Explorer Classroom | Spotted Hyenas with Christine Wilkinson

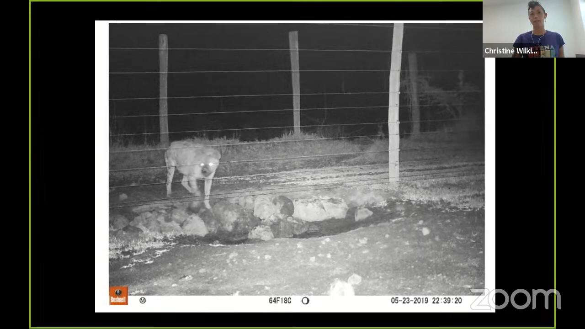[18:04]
Now everybody's going to get through pretty easily. There you go. But we still want to know more.